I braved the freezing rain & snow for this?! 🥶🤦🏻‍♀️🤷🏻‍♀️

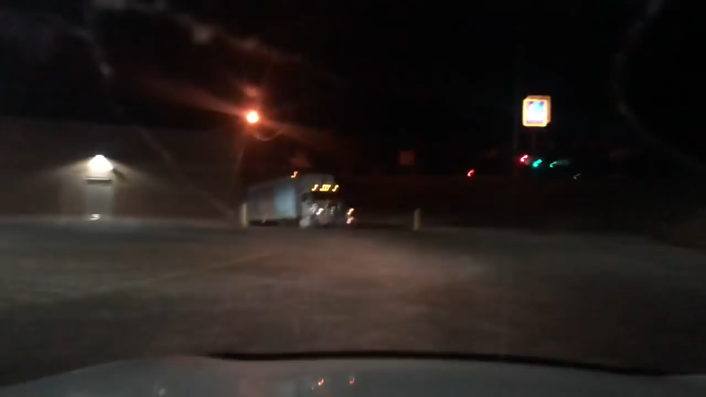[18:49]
I knew something was up when I see the car and the lights are all on And the truck's getting unloaded Oh man
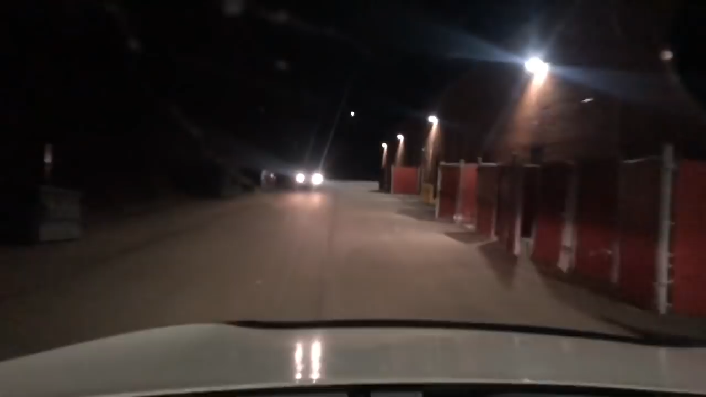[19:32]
That freaks me out We're just gonna keep on driving